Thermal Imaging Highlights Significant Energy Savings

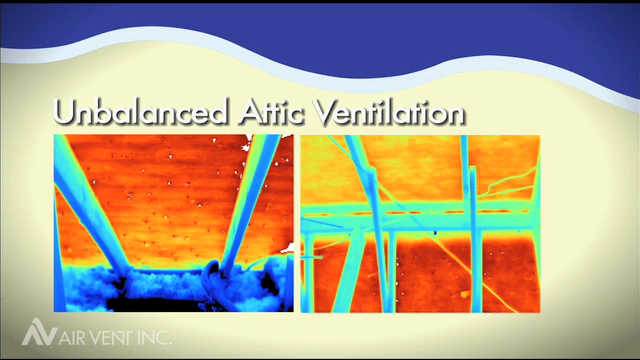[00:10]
Recently, thermal imaging was taken of an unbalanced attic during a day in which the outside temperature reached 98 degrees Fahrenheit.
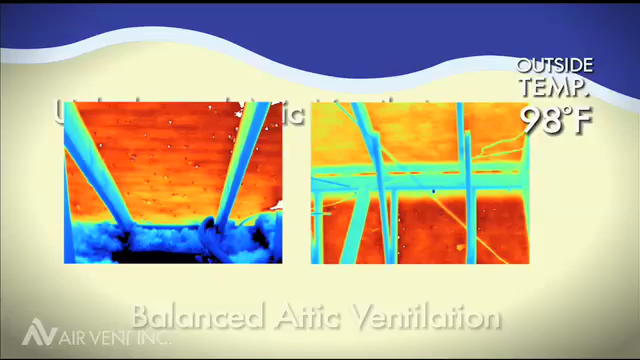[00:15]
Thermal imaging was taken again following the installation of a balanced attic ventilation system,
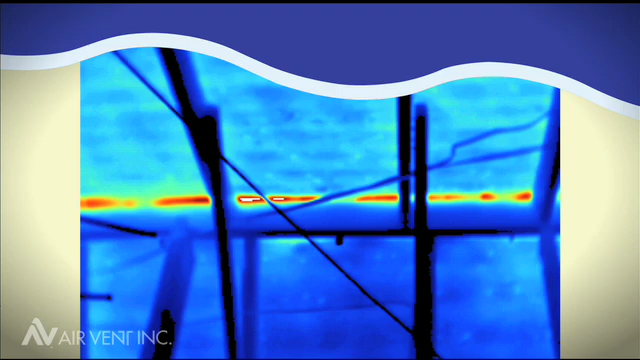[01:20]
but the temperature of the roof deck materials was reduced,